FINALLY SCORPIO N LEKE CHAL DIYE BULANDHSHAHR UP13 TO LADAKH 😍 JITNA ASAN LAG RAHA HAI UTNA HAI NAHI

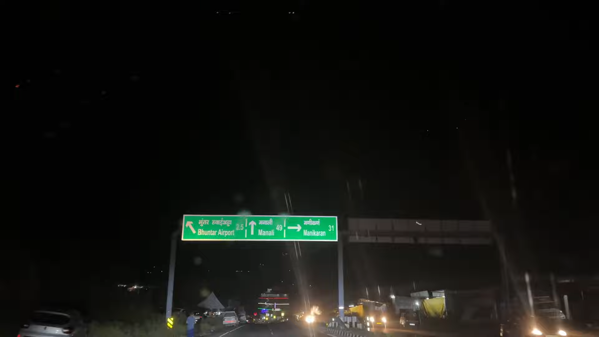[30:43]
बढ़ी बचा यहां से सिर्फ तोड़ी सी देर में कुल्लू पहुचने वाले लेक पीछे अभी थोड़ी सी तीन-चार क्लोमेटर तेरा क्लोमेटर
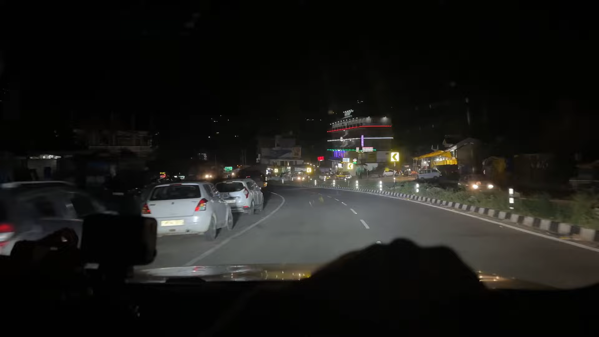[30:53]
दिखा र और भाई यहां का व्यू देख ना बहुत कम दिख
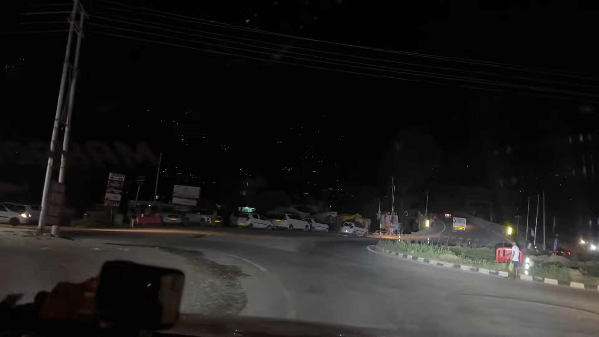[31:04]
रहा है मेरे आखों से दिख पा रहा है वो कैमरा नहीं देख सकता क्योंकि उपर जो